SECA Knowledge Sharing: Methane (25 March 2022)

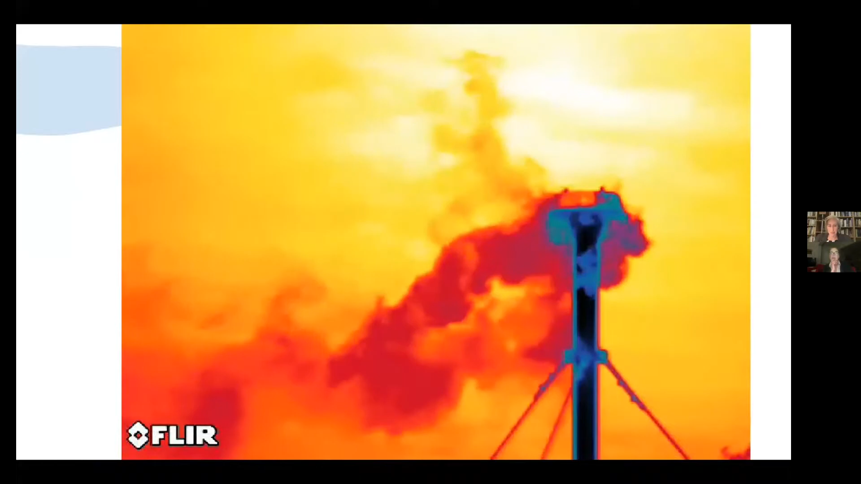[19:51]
This is the Horndeen. This is just one site where there this is what you're what you're seeing is the methane coming out that's cold vented. So on all or at oil and gas sites across the country this is happening.
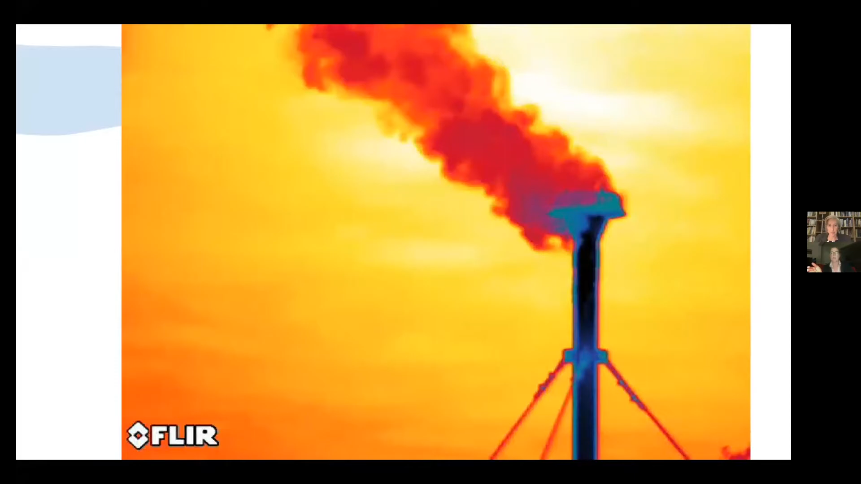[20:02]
Some most most countries will be flaring but in England unfortunately they are not anymore.
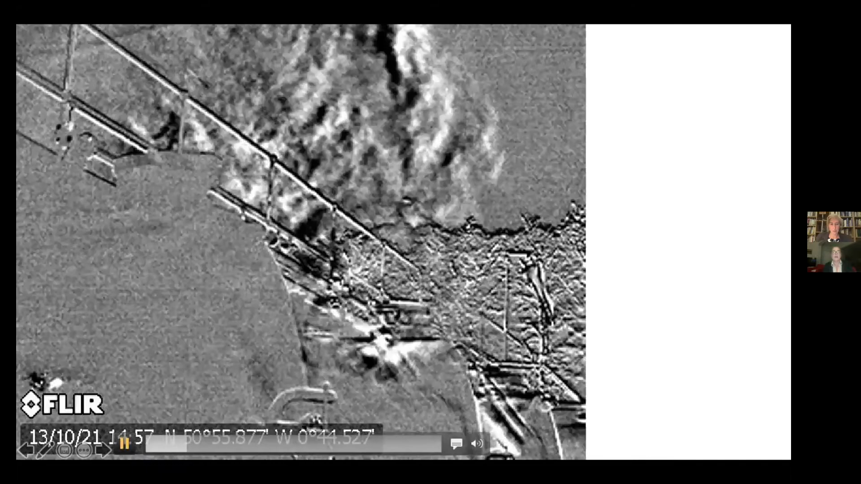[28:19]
Yeah, we don't see the methane, but it's there always.
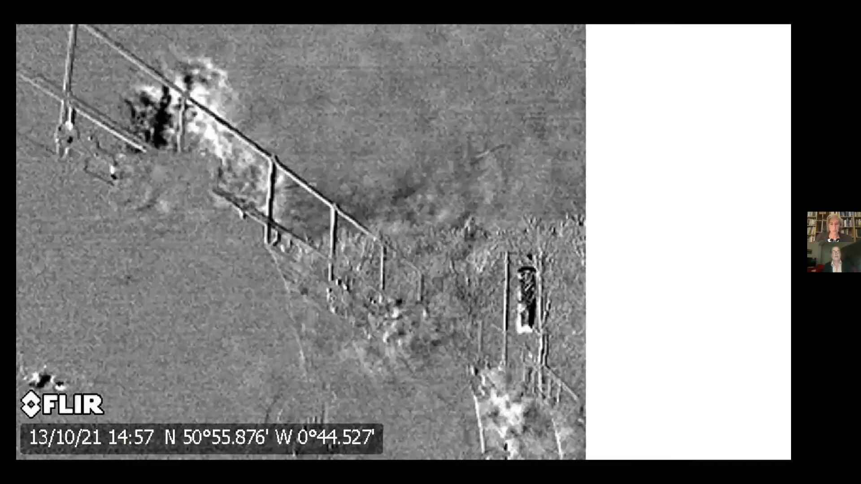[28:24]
And these tanks, these are leaks coming out.
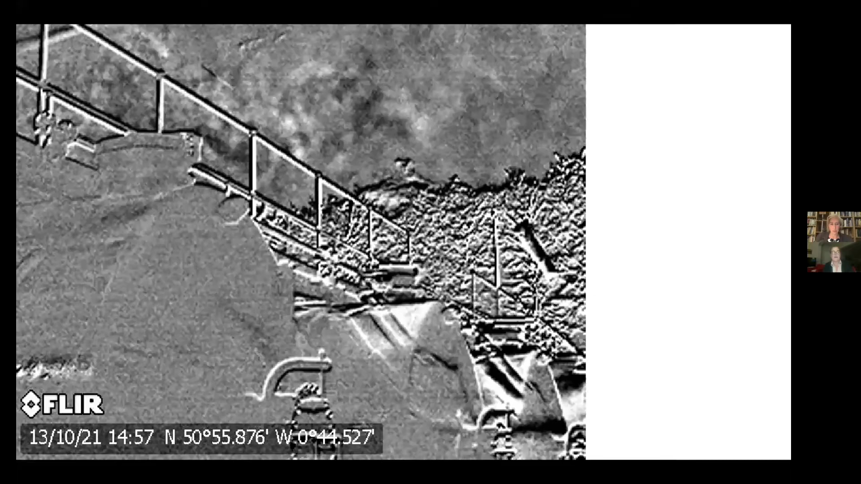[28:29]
These are unauthorized leaks coming out of the top. Coming out here, here, here, here, here, and 24-7.
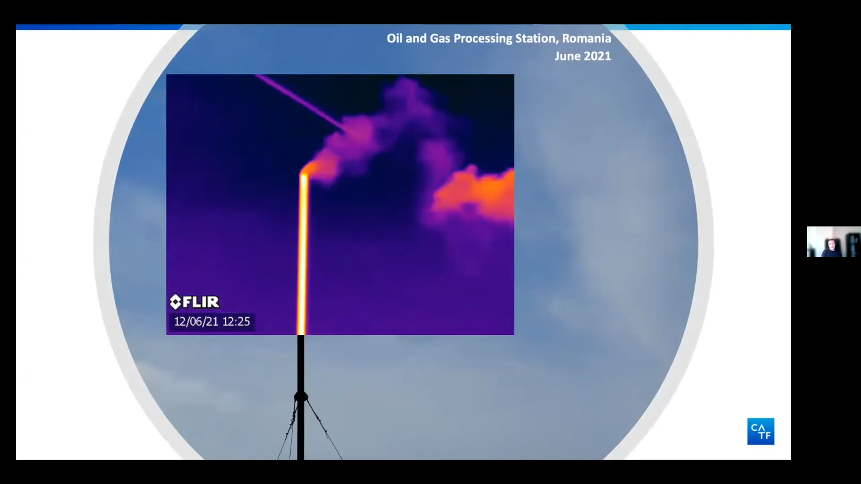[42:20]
this was probably happening because there was too much gas at that facility and they needed to release pressure but it's always it's sometimes unclear why the company itself is releasing the gas
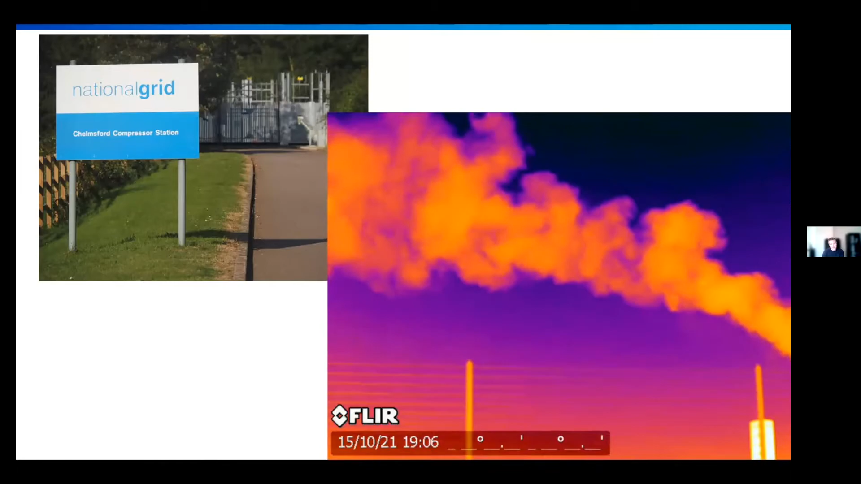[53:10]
this was quite a big release of gas from the compressor station this is fully processed purified gas that's about an hour outside of London that could have been going into people's homes but there was a leak in the system and so the gas was just being released right into the air